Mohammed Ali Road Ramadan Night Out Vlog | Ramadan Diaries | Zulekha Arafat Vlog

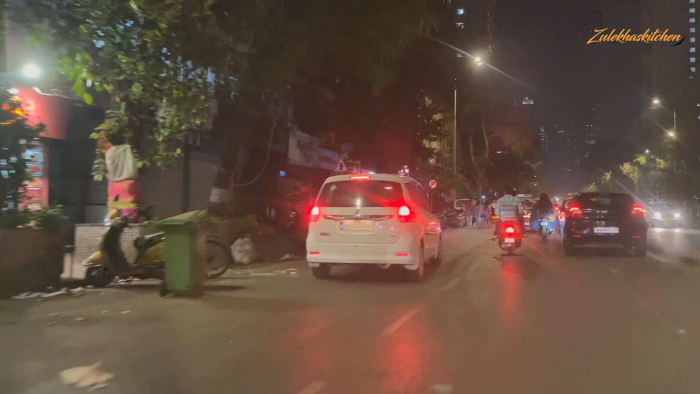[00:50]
रात के 11-11:30 बज रहे हैं, आप देख सकते हैं सब्जी वाले अभी भी पथारा लेके बैठे हैं सब्जियां बेचने के लिए।
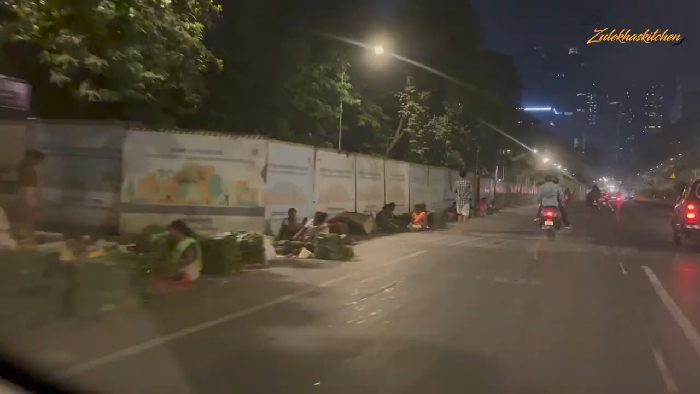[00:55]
दुकानें ऑल द मोस्ट सारी बंद हो चुकी हैं, बट सब्जियां अभी भी बिक रही हैं, आप देख सकते हैं।
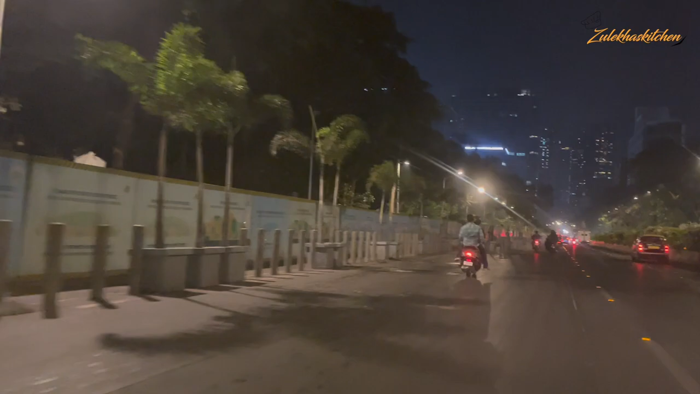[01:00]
तो ये है मुंबई की शान।
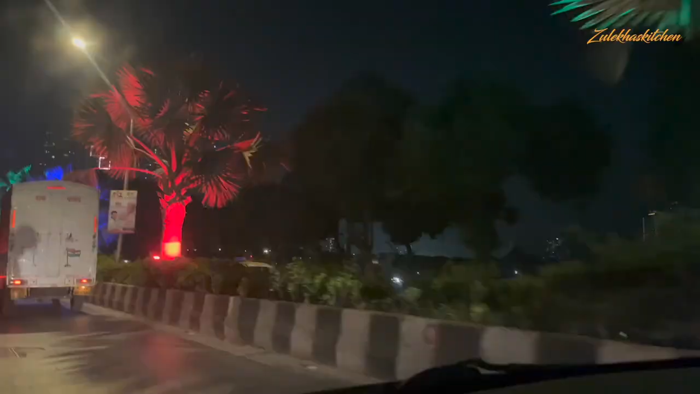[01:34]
आगे डेकोरेशन हुई है, ये देख सकते हैं आप रोड के ऊपर, क्या बढ़िया सी खूबसूरत लग रही है। आपको कैसे लगती है कमेंट सेक्शन में मेरे साथ शेयर कीजिएगा।
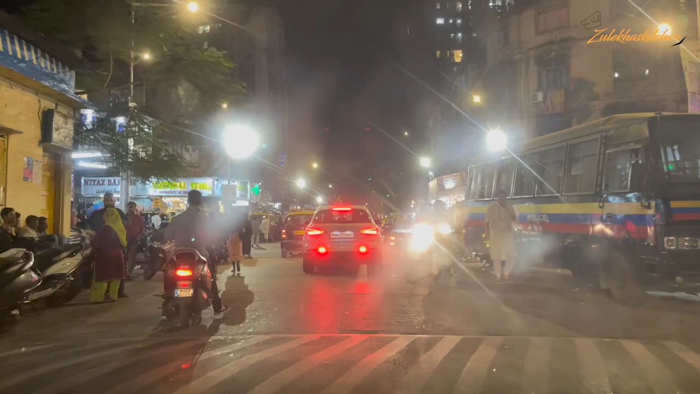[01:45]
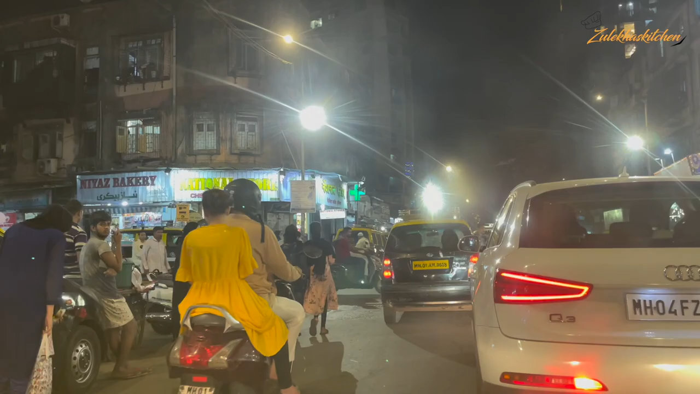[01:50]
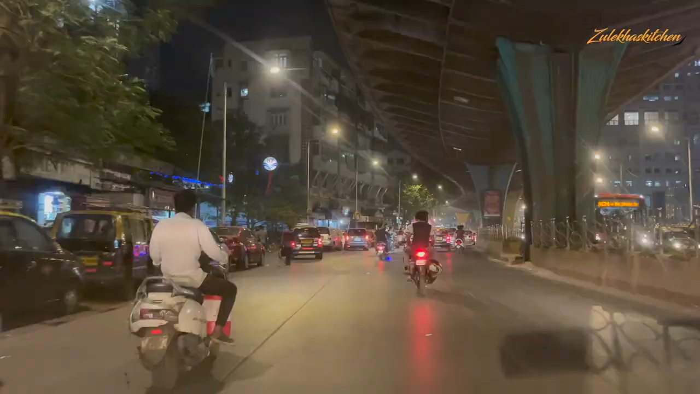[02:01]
देखिए मोहम्मद अली रोड यहाँ से बस शुरू ही होने वाला है और समझे शुरू हो रहा है। और ये आप देख सकते हैं रौनक,
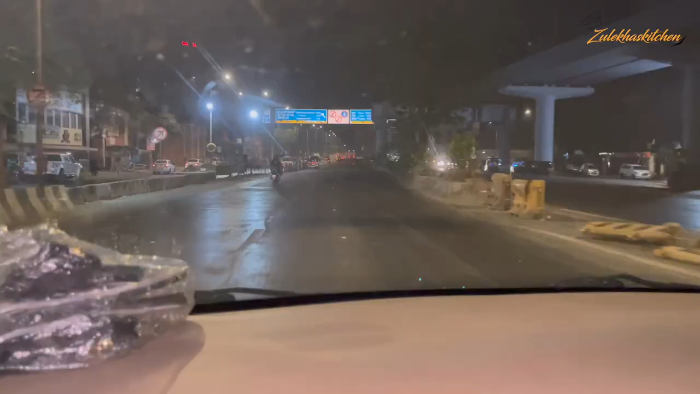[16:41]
और अभी बैक टू हमारे घर पे जा रहे हैं। ये देखिए अरफात चला रहे हैं, और अजहान इतना थक गया है, 2:30 बज चुके और ये बैठ गया है, सो गया है,
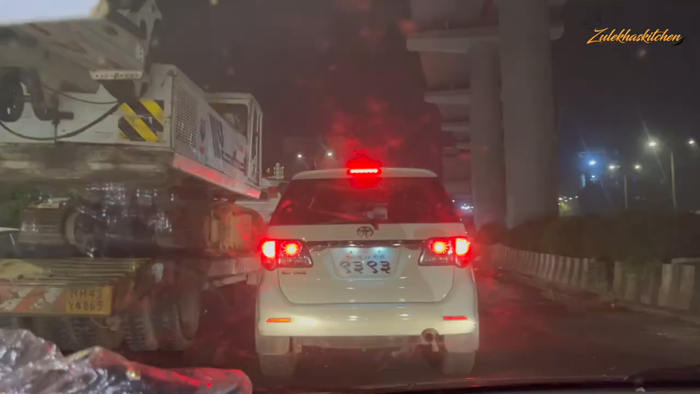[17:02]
आप रे क्या ट्रैफिक है, अप्रॉक्सीमेटली 2:30 बज रहा है, आई गेस हाँ 2:30 बज रहा है, और ये ट्रैफिक, ये देखिए क्या ट्रैफिक है।